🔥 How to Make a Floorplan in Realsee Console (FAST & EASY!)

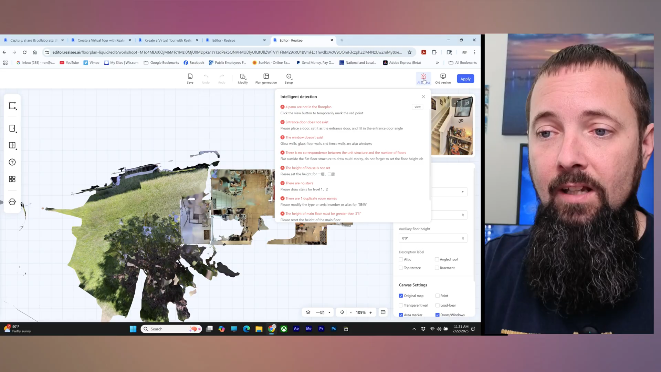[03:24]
Now if you go over here to this AI detect here this gives you some it detects your model and see if there's things missing or not connecting well. So you can actually go over here and see if everything is copacetic or not and if not you can go down the list and go oh there's these things that aren't connected or are you know crossed in some way.
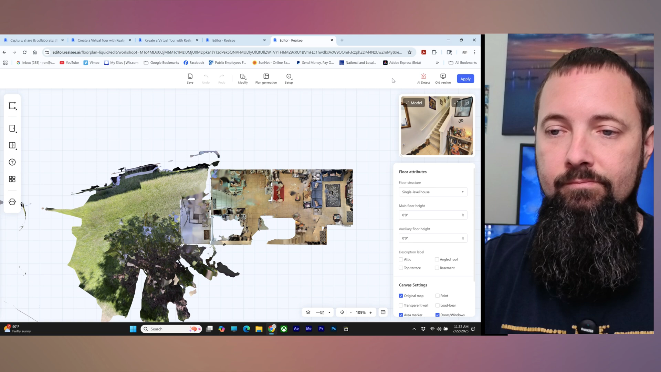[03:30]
All right there is an older version here. I'm in the new version. This is what everybody's going to be using anyway so I'm in here now but if you wanted to go back to the old version you can do that if you wanted to. You can come over here to your floor attributes. You see you have a little display of your pano right there. You can choose if this is a single level or a split level or a duplex loft.
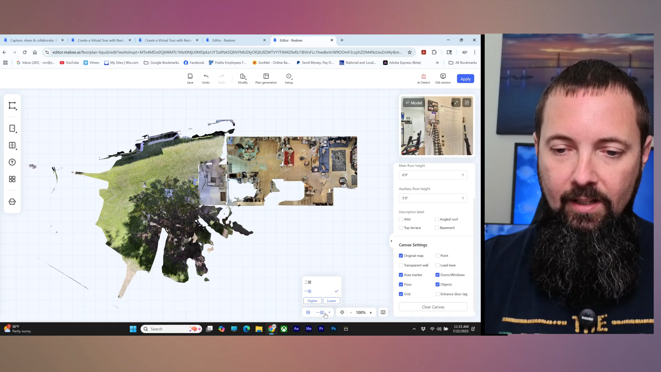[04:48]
then if you have multiple floors you can go here and you can you know go right to that floor there.
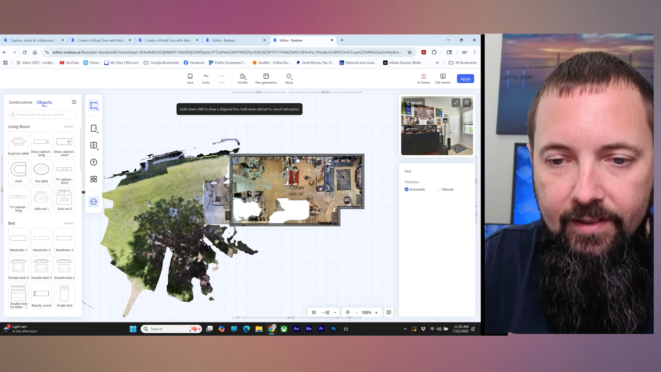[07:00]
wall it's going to go all the way around all of the wall area here now there is actually a little partition wall right there and I'm going to add all right back to this all right so I'm drawing a wall here and over there but if I'm done with that wall see how it wants to pull that over you can just right click and that'll stop that from happening all right so we're going to do one more wall from here is a little partition wall all right and then right click and that'll get rid of that all right so we got some walls here let me add some doors so
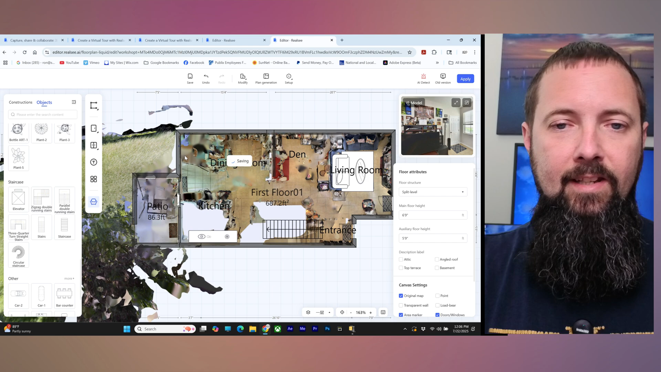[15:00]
also on the side here you can see that you can see your model here you can change from model to panorama if you wanted to look around you can also make that larger
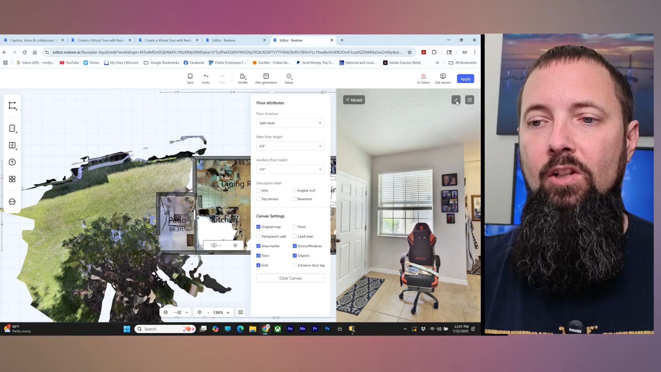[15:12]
if you'd like or have it take over the whole screen you can check it out there
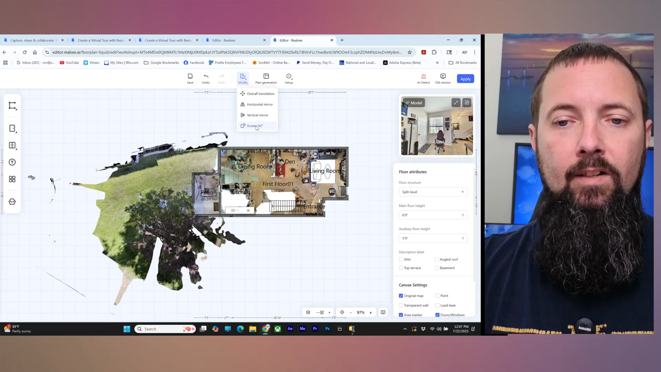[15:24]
all right so if you wanted to rotate the floor plan you can go there and do that if you did something incorrectly or if you just felt like rotating everything you can also horizontally mirror it or you can vertically mirror it or if you just wanted to grab it